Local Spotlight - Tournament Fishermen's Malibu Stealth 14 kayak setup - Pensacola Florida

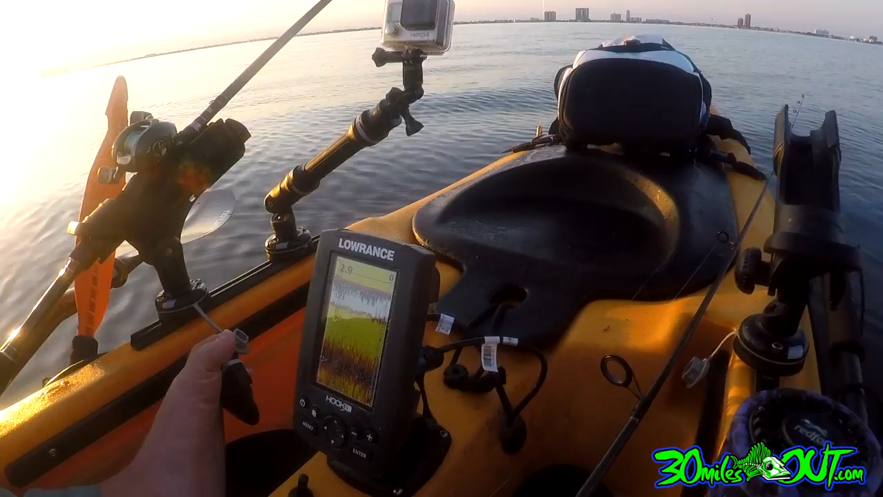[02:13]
It's kind of one of their more basic models but it does the job for me. Backwater paddle over there huh? Oh yeah. I got that because I'm watching some of your videos too. Pretty handy right?